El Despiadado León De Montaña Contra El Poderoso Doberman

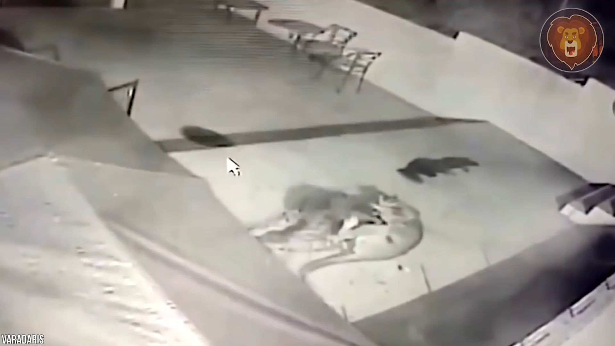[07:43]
El felino ataca al perro con toda su fuerza y tiene sus mandíbulas alrededor del cuello del perro. Intenta por todos los medios afarse de este poderoso ataque, pero es inútil, ya que el león de montaña es fuerte. Pero después de un rato, se puede ver que el puma está escapando. Parece que ha escuchado a alguien entrar. Sí, es el dueño.